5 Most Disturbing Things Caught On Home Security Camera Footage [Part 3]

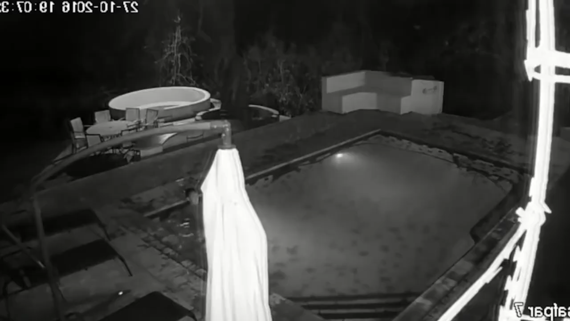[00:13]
a couple were taking an evening swim in their pool. That's when the home security camera captured something disturbing in their home pool at around 7.07pm. In the footage, the couple appears to be having a relaxing time in their water. Meanwhile, a fierce reptile can be seen making its way to them, and they have no idea.
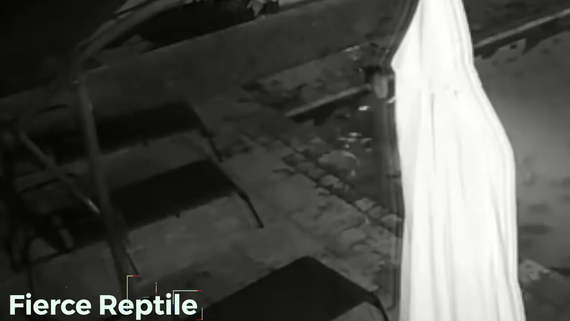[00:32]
At first, the alligator attacks the woman as she is the one left in its line of sight.
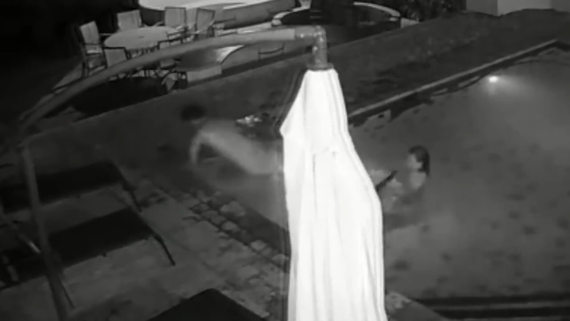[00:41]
The woman manages to swim away and also manages to defend herself at the same time. While the woman was trying to save herself, the man was trying to get himself out of the pool, rather than trying to save the woman. However, the woman wasn't still able to get herself out of the pool. She then swam towards the surface to get out of the water.
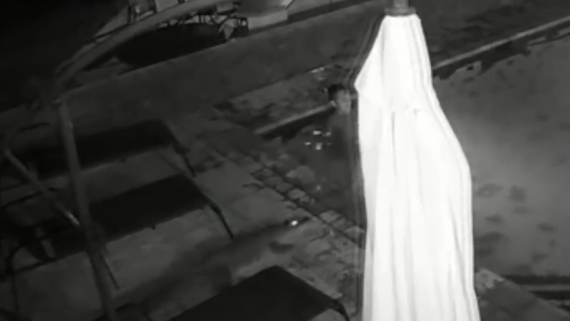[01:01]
However, the alligator did not plan to let her go easily and attacked her once again. The woman was able to push away the reptile once again and finally get out of the pool without any harm.
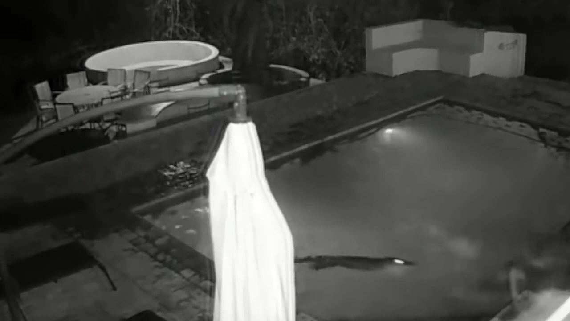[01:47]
Fortunately, everyone got out of the situation unharmed. This could have easily gotten a lot worse.
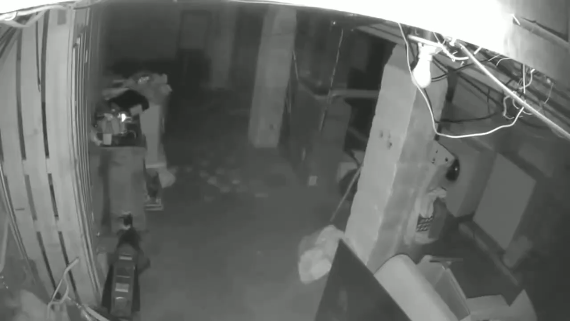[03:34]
On June 18th, 2020, a woman named Chastity Pineda uploaded a video on her YouTube channel that shows several haunting events in her basement. Her camera detects motion at 2.52 a.m., but when she checks, she sees nothing. But she can hear what sounds like footsteps. And eight minutes later, she received another notification from her camera. But she saw nothing, only heard a humming sound.